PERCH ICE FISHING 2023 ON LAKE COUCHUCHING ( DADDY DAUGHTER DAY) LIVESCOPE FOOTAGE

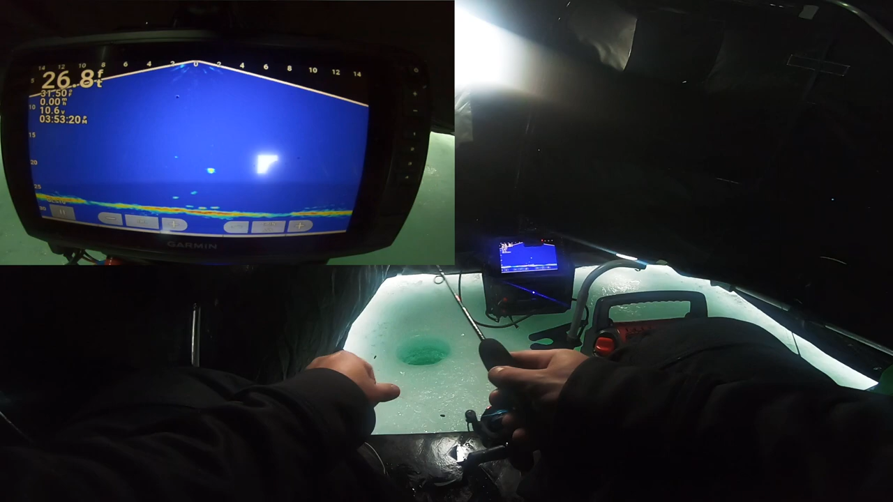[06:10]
On screen: depth 26.8 ft
That's crazy. These guys have to be big. Yep, these guys are big. Oh, come on, get them.
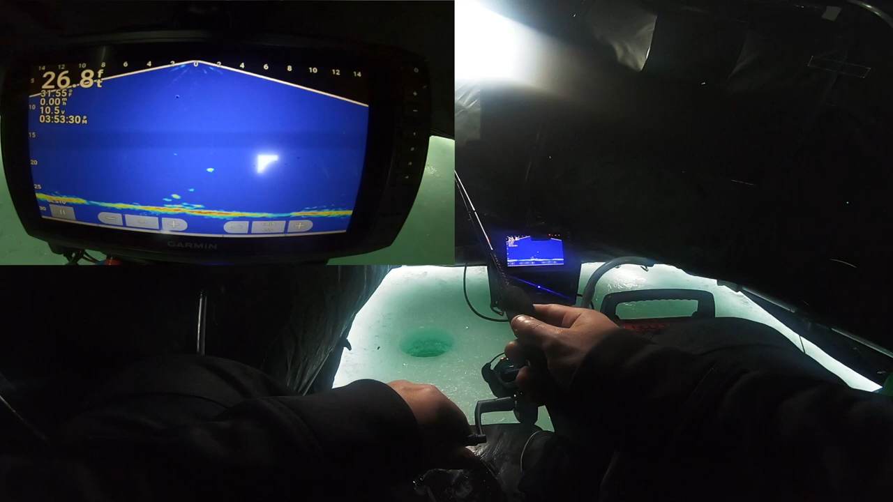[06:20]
Oh, they're swarming.
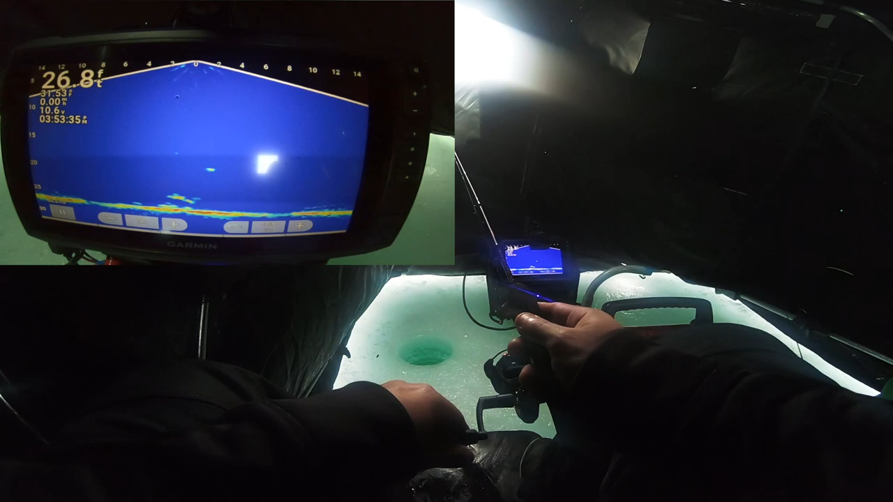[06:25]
This guy's good. Oh, this guy's really good. Here we go. Oh, nice!
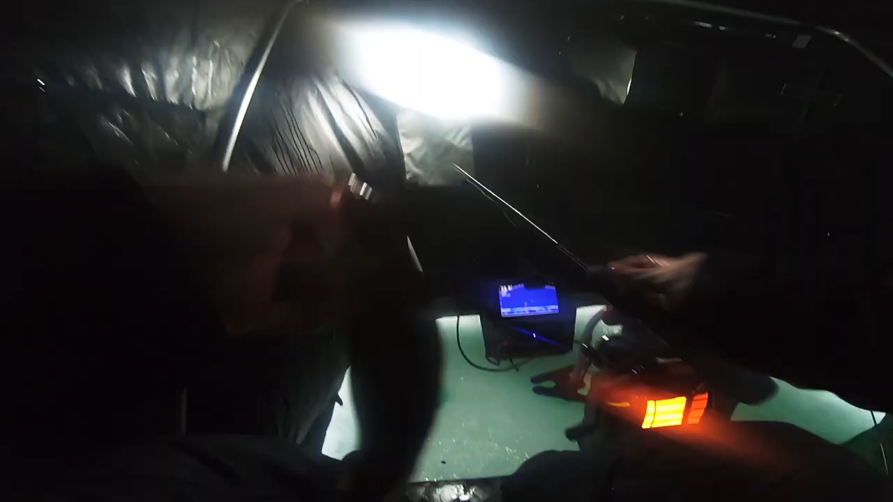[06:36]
Here we go. Nice, beautiful Lake Couchuching.
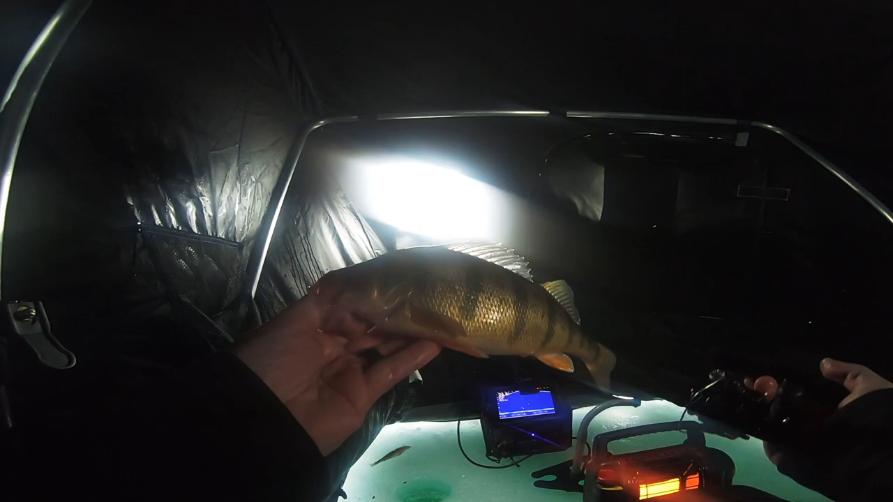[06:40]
Look at him. I know, Lake. That's cool, eh? Here we go. School of big ones. Let's go.
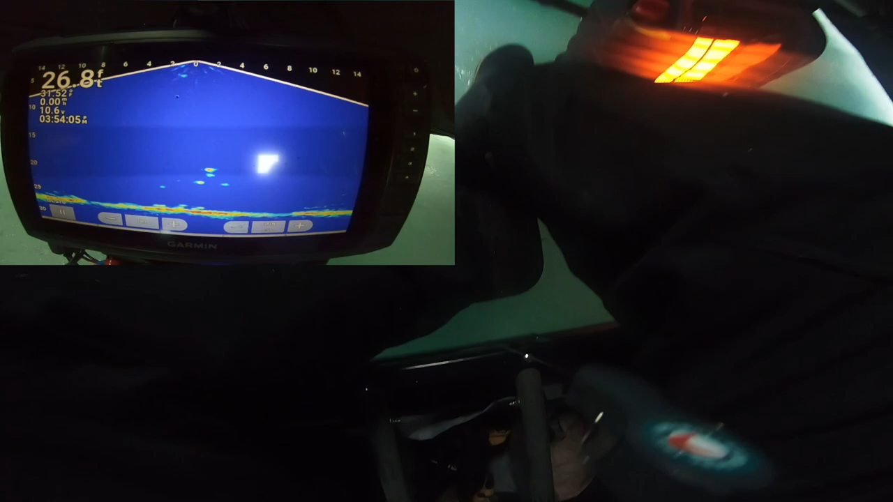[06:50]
On screen: depth 26.8 ft
Get down there. Come on, school of big ones.
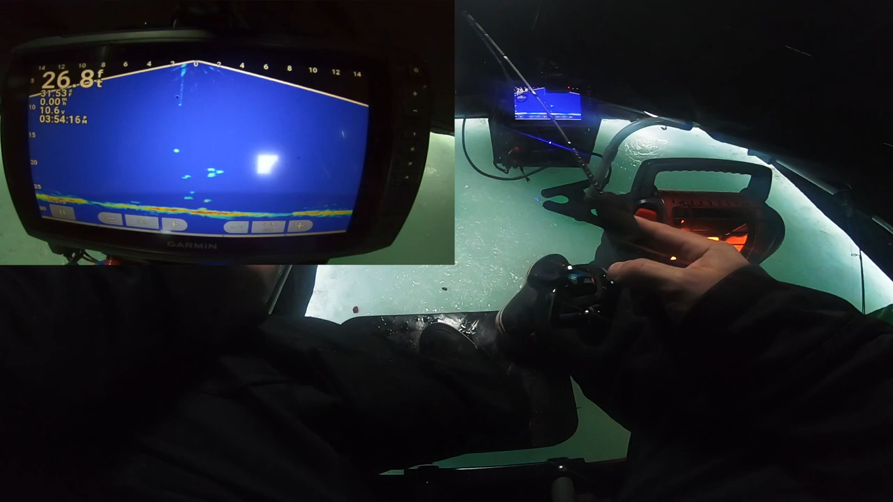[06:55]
On screen: depth 26.8 ft
Come on,
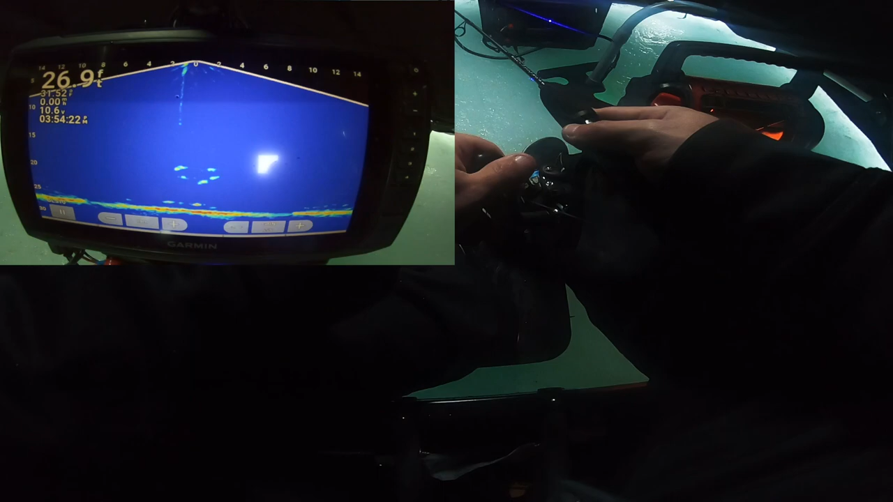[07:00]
On screen: depth 26.9 ft
get down there. Here we go, jumbos, come on. Here we go, Mila. Holy crap.
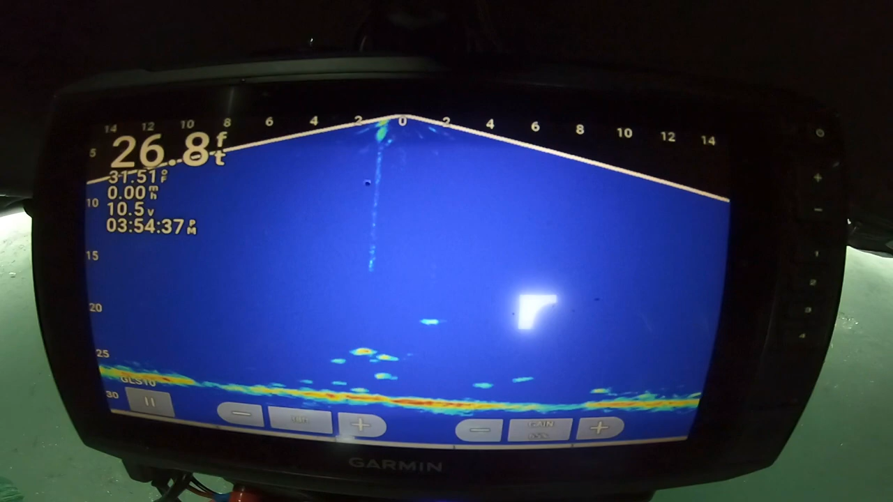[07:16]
On screen: depth 26.8 ft, water 31.51°F
Game time, hit it.
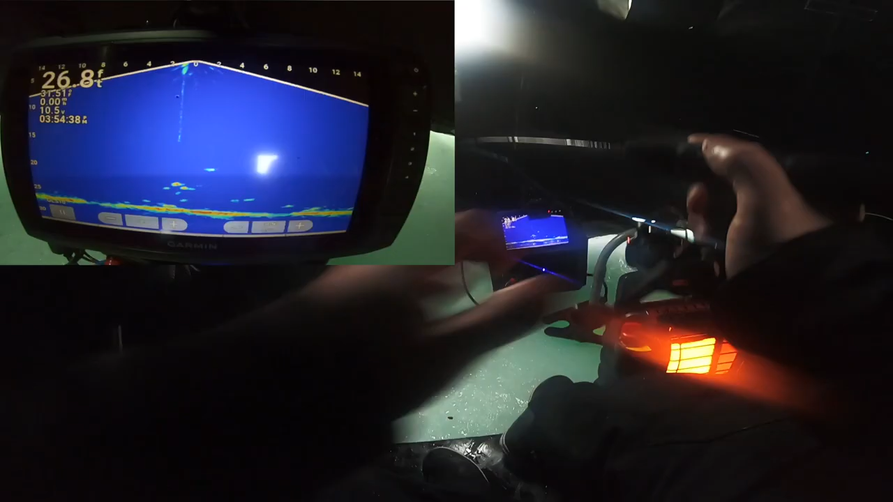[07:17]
On screen: depth 26.8 ft
Yes, another one, another big one.
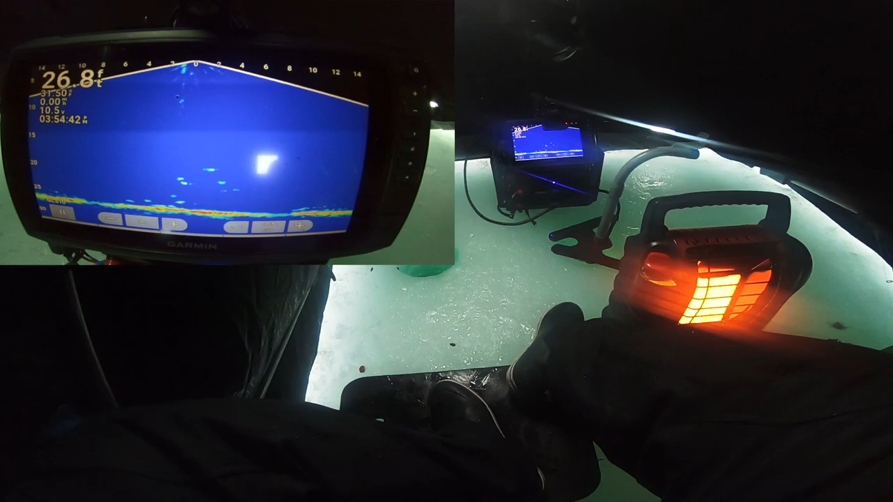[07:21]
On screen: depth 26.8 ft
Mila, get your rod. This guy's not that big.
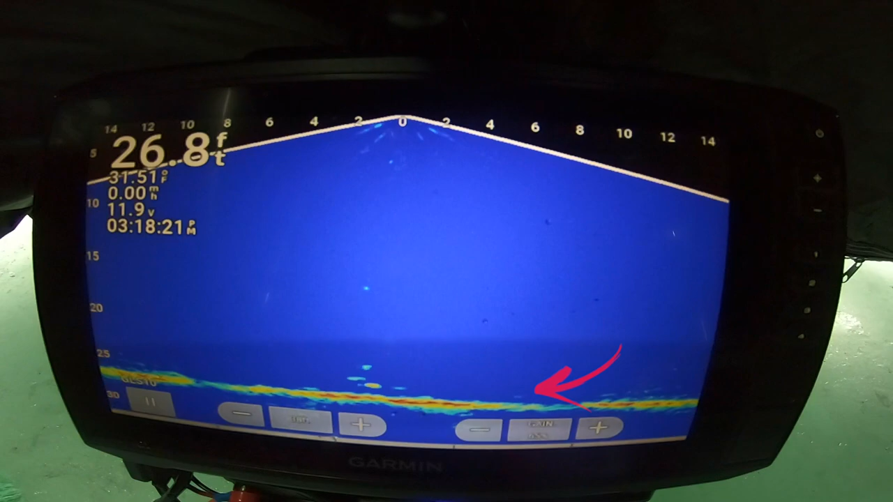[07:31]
On screen: depth 26.8 ft
Here we go, Mila. Nice size one.
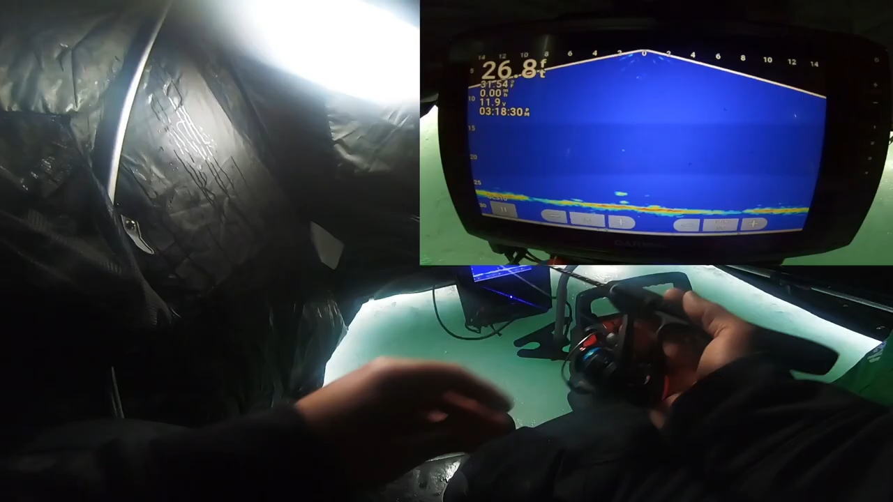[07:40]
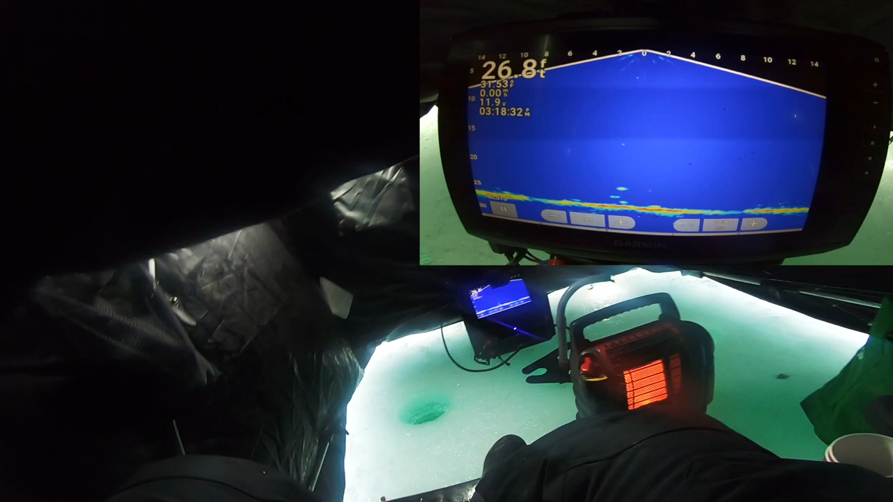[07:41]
On screen: depth 26.8 ft
On. He came from the right.